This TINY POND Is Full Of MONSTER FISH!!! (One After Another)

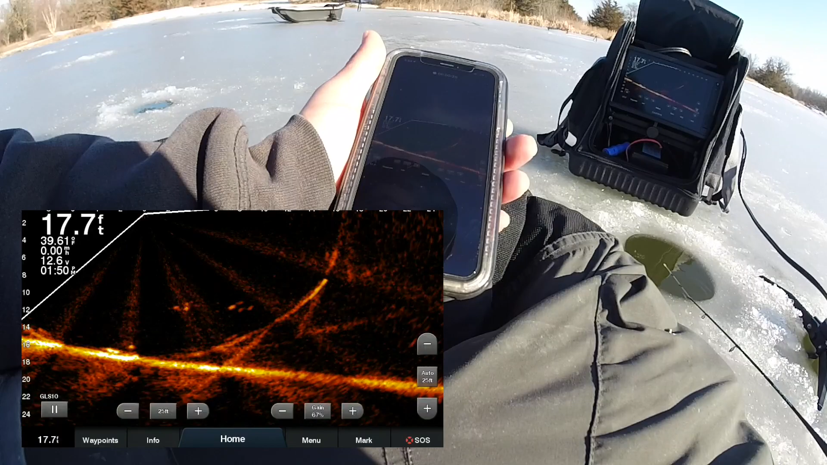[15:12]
On screen: depth 17.7 ft, water 39.61°F
So that little thing to the left of my lure is just a singular cinder block. And it was the cinder block that dreams are made of for about 30 minutes. And then got a couple random ones swimming through. There's a bigger mark, a little too far away, but it's the kind of mark we're looking for sure.
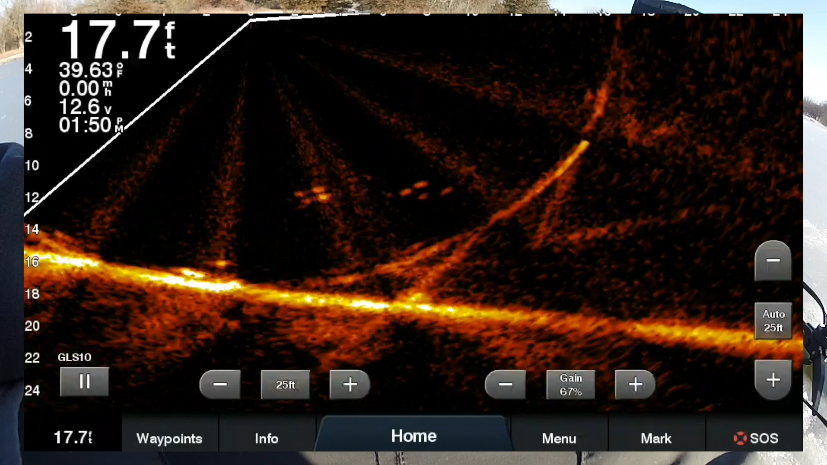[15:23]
On screen: depth 17.7 ft, water 39.63°F
Usually though, it seems like when I see them that far away, they don't necessarily come over to me. Let's do a little spin, see if we can see that fish again.
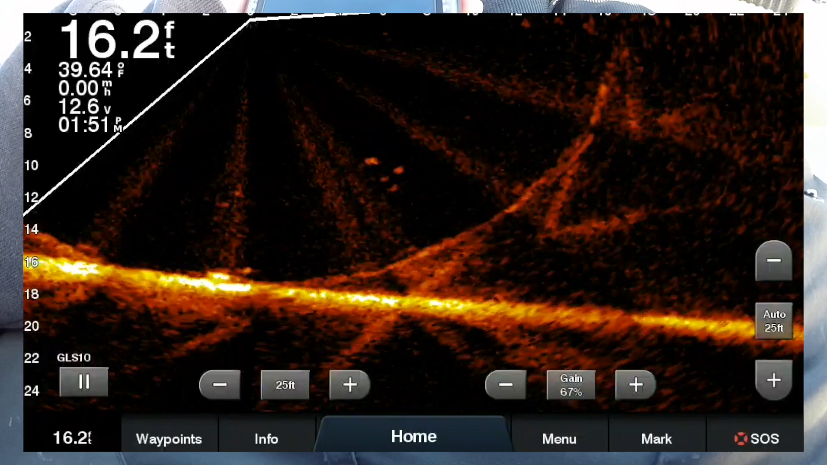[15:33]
On screen: depth 16.2 ft, water 39.64°F, speed 0.00 mph
There he is, he went out to the other boulder. Do we go to that other boulder? Kind of running out of time, but those are the kind of marks we're looking for.
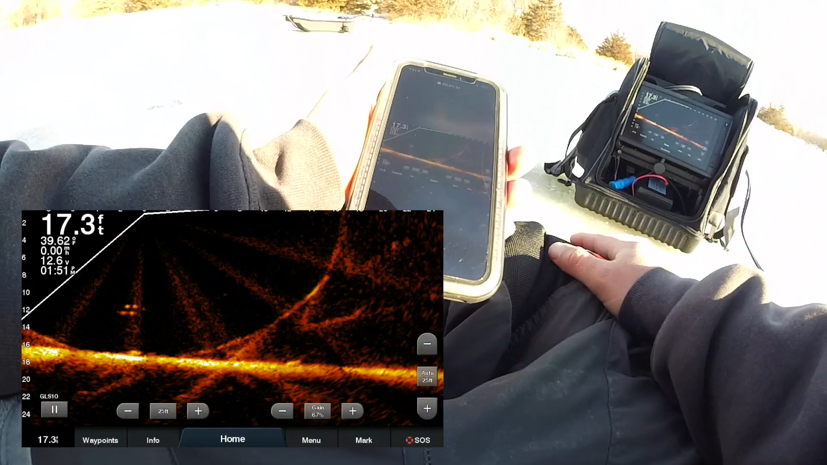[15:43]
On screen: depth 17.3 ft
But yeah, one little piece of structure, nothing major. Stop recording because I forgot what the hell I was even gonna say, but one little piece of structure, had all those fish.